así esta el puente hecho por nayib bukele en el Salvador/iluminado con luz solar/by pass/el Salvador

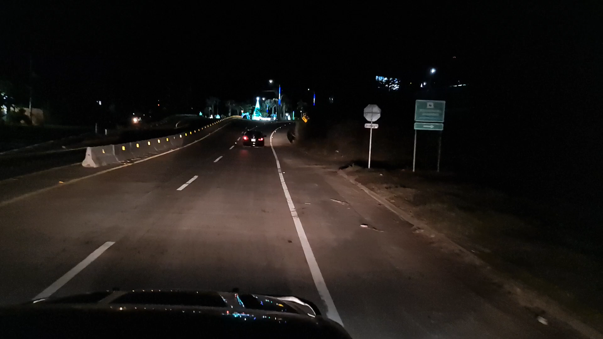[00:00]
bienvenidos a un vídeo más con polo ambrosio aquí vamos a un rumbo a santa tecla o a santa ana
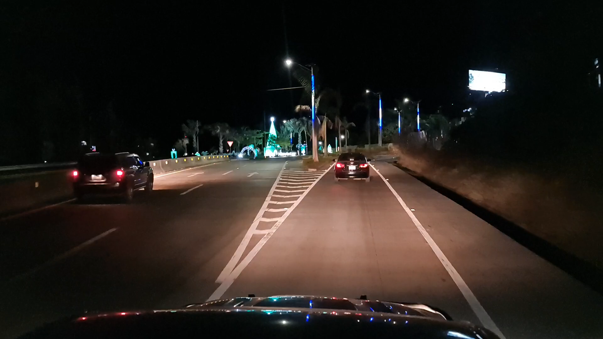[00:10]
ahorita les voy a mostrar el el puente que hizo el presidente bukele aquí está el redondero
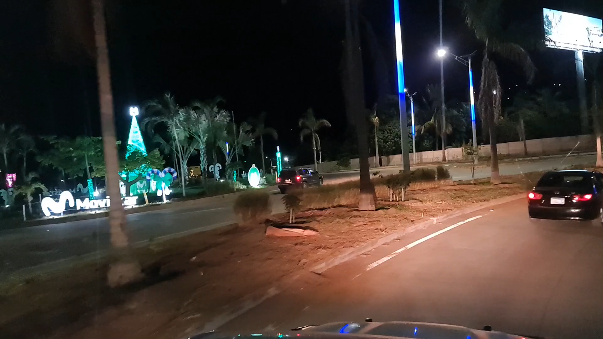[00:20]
ese que va para el tungo y para el tungo pero aquí miren hace
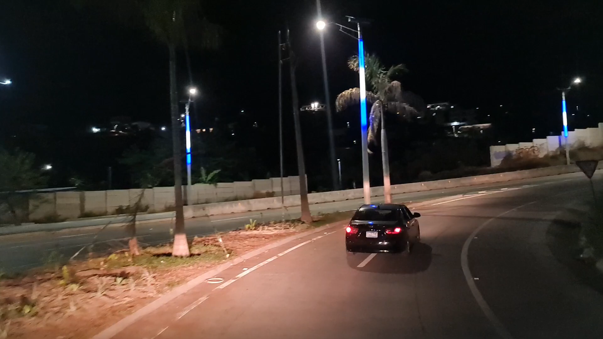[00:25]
unos días vine yo y dijeron que camino a sur siris
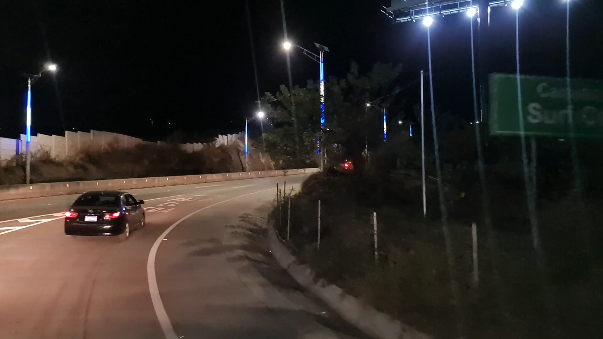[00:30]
y bueno me dijeron me dijo a mí muchachos que estaban ahí estaban trabajando que estaban poniendo lo que la cablería y no me imaginé yo qué rápido iban a terminar de hacer eso y vean pues los postes lo hicieron a la color de la bandera del salvador
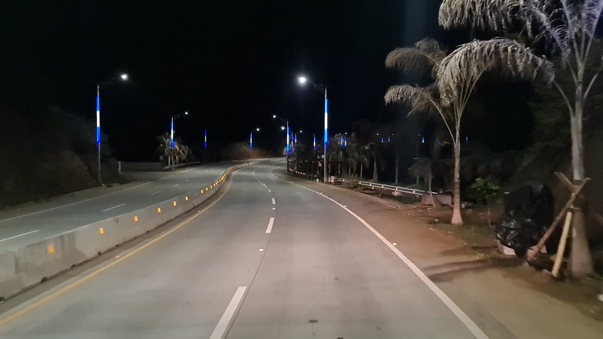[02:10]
y quise les grabarles este video de noche pues para que veanme por si no habían visto como estaba esto pues ahorita lo están viendo hasta se le van los ojos a uno pues viendo esta chulada chulada de calle es una aproximada de unos 10 kilómetros lo digo que a ver la luz lo que es la lámpara molesta verdad pero
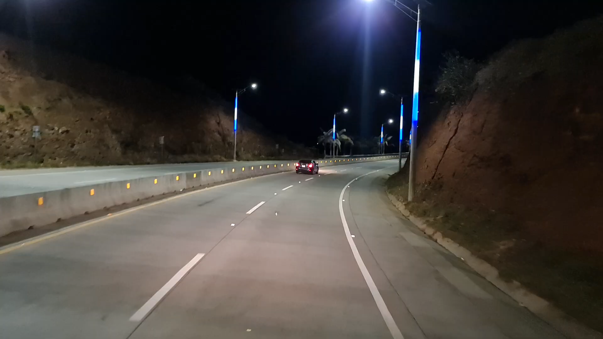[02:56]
supuestamente hay uno que le llaman a esas lucecitas de las que se miran abajo le llaman luces de gato o de gato
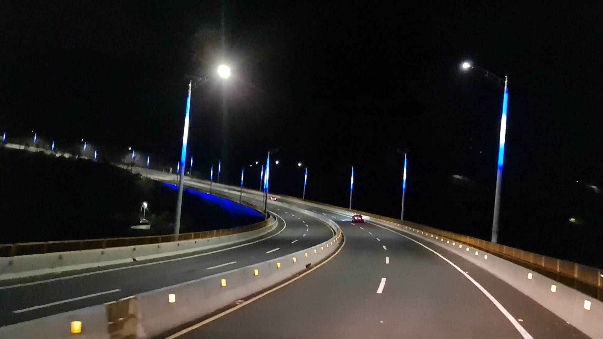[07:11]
ay qué lindo qué chula qué hermosura miren todo para allá como se mira espectacular